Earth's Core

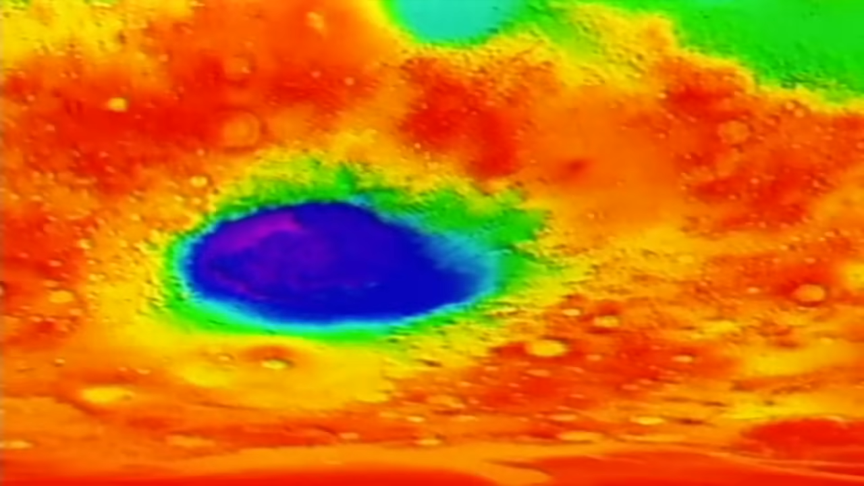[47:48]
NASA found no evidence of magnetized rock within these craters.